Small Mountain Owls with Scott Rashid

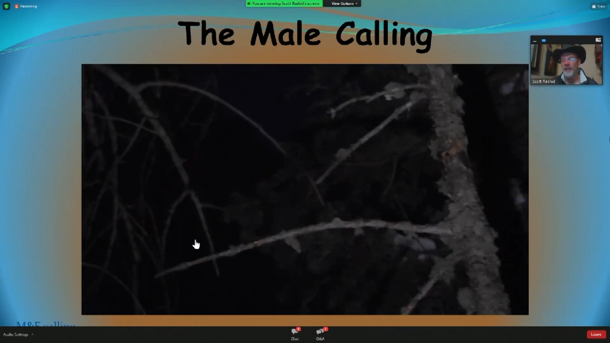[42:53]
so if you can find any vocalizing you're not going to be very far from the nest itself now the next video you're going to see you're going to hear the male and female calling you're going to hear that call you just heard which is the male and you hear kind of a that's the female calling
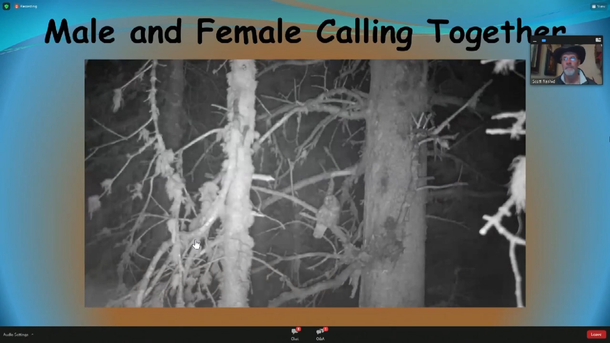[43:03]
there's a female entering the cavity and you can tell so I can always tell who is delivering food male or female based upon how they enter the cavity the male would just drop off food and fly away
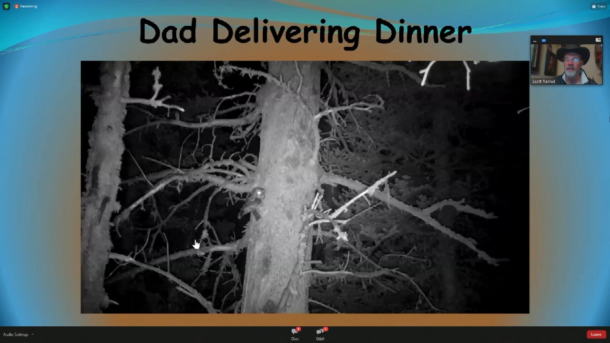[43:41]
the female would physically go all the way inside the cavity to feed the youngsters that's how I can tell the male versus the female as far as who's delivering to the nest itself
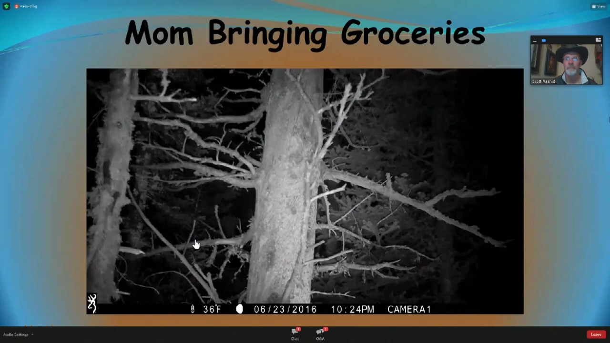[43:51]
so there's the difference the female goes inside the male just drops off and leaves that's the male
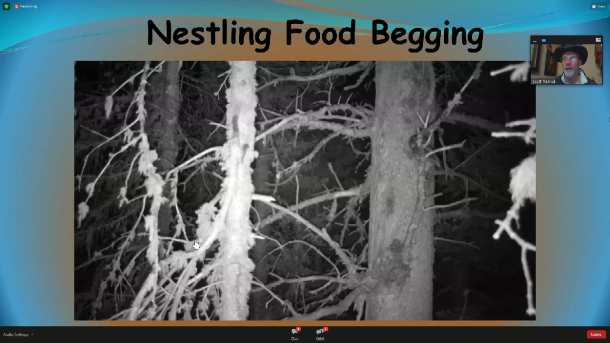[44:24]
about to deliver praise that's why he's vocalizing to see if the female was around and he was calling and also the youngsters inside the nest food baking back to the male